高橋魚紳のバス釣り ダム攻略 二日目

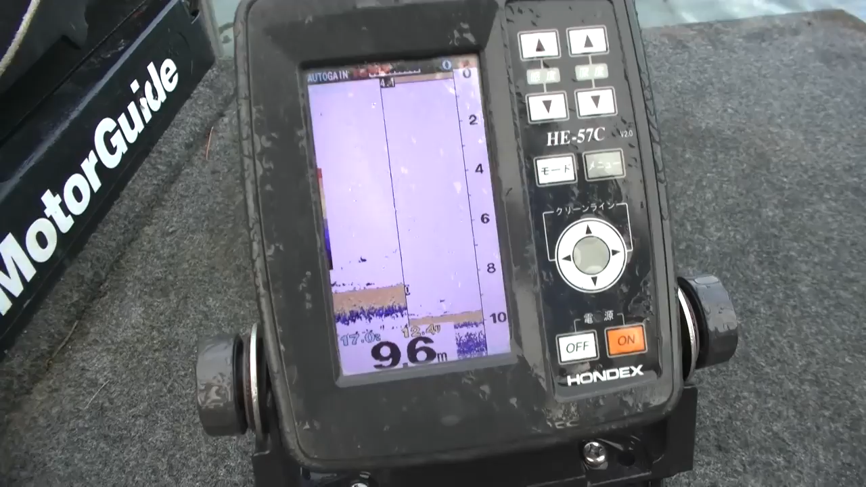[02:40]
On screen: depth 9.6 m
6mこれベイトかなそこにおるなそこにおるそこにおるでかいの9.